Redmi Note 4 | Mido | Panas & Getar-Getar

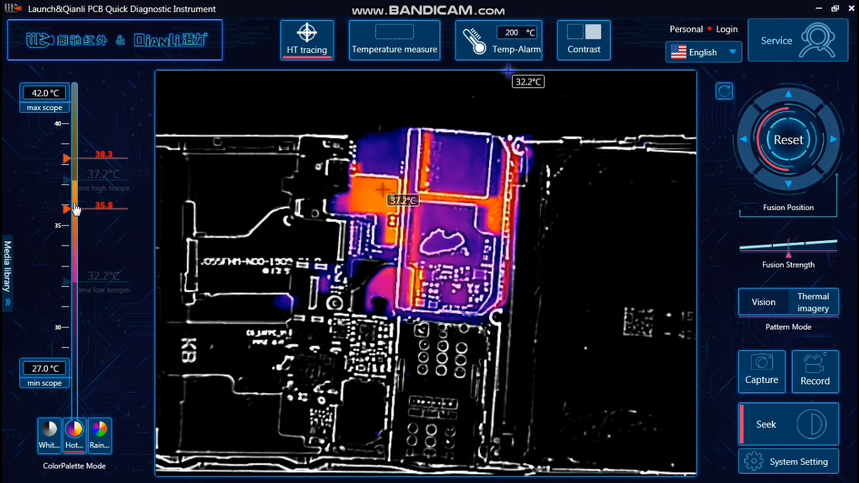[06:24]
Luar biasa panasnya. Saya langsung coba pakai kamera thermal. Di sini bisa dilihat vision. Kemudian ini mode thermal. Nah, dalam posisi lengkap seperti ini. Baterai terpasang.
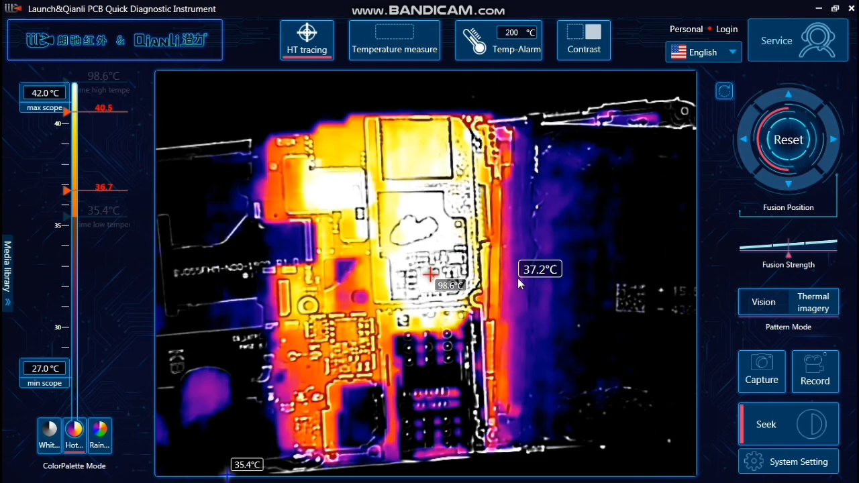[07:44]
On screen: max 98.6°C, scale top 42.0°C, scale bottom 27.0°C
Ya, wah. Ini suhunya berubah ya. Tapi perhatikan di sini bisa dilihat.